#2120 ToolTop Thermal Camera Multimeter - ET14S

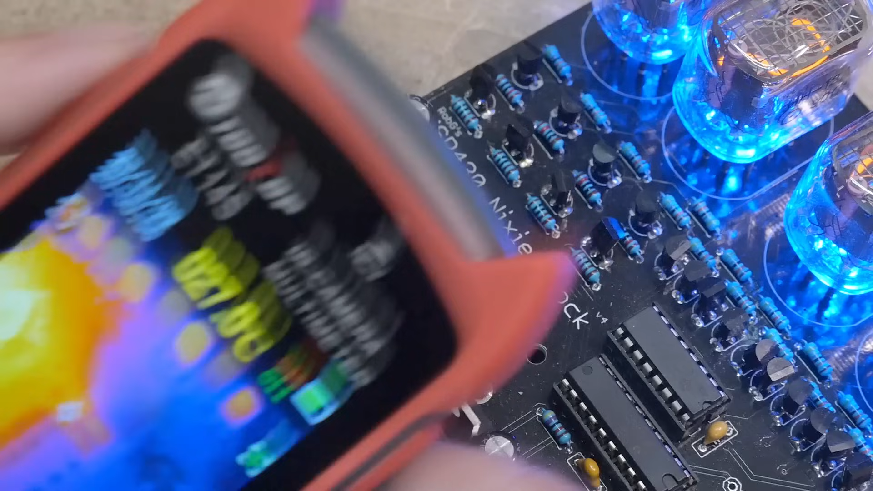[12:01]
They do have a nicer version also. And I asked them if I could get one, but it's not really under promotion right now.
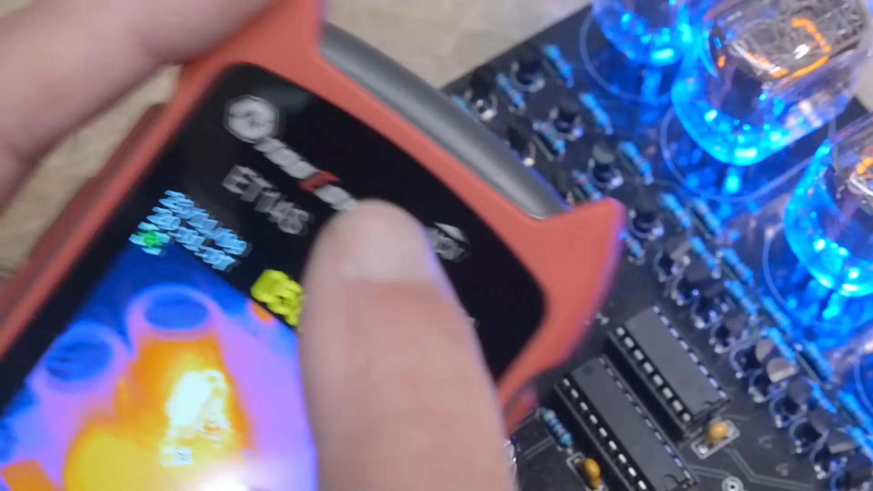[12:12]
So I couldn't get one and it's the ET15S and it has a better IR sensor
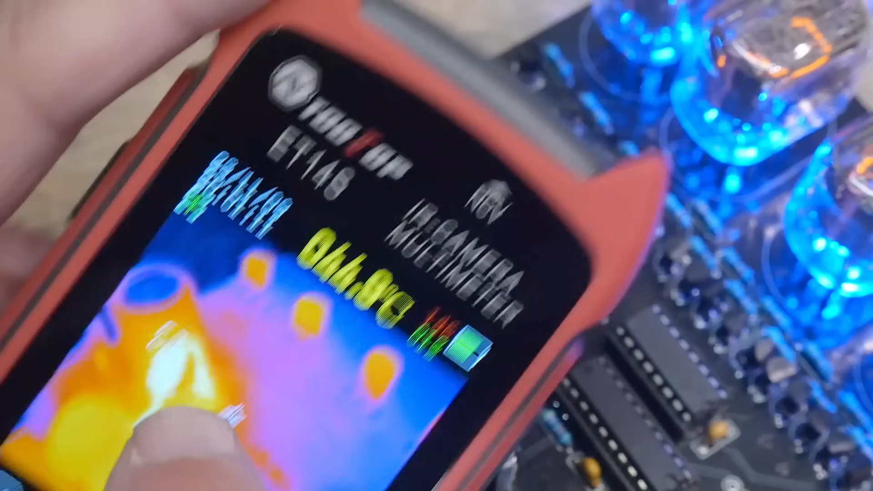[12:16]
and it has a like a 240 by 190 IR sensor in it. So a better IR sensor and the
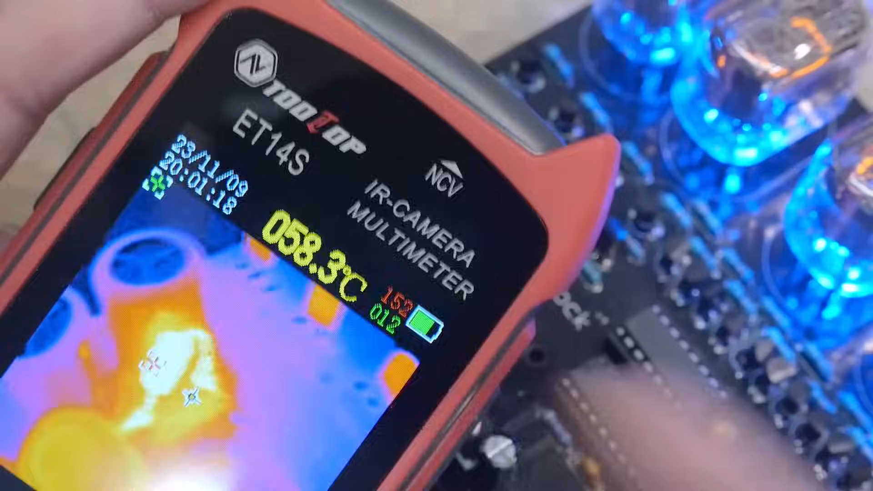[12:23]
unit itself is bigger and better.